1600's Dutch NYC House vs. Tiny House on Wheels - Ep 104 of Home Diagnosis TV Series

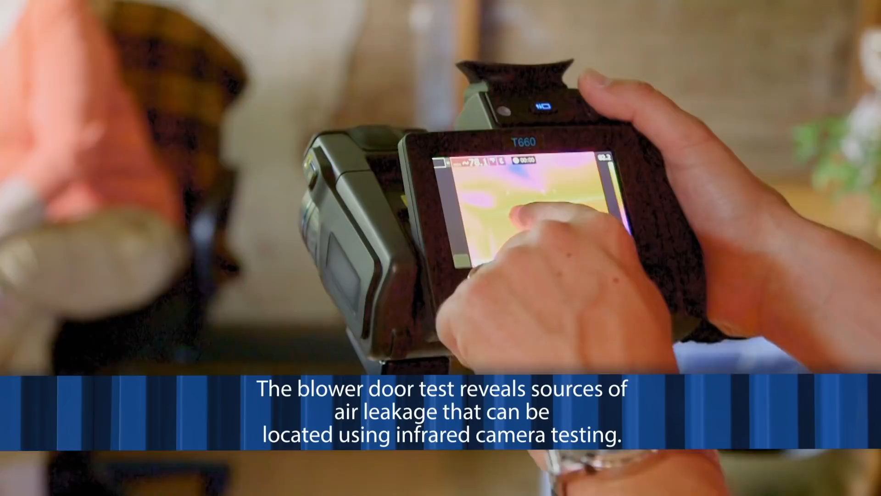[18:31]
before. So using an infrared camera on a house that had never had an infrared camera used on it before,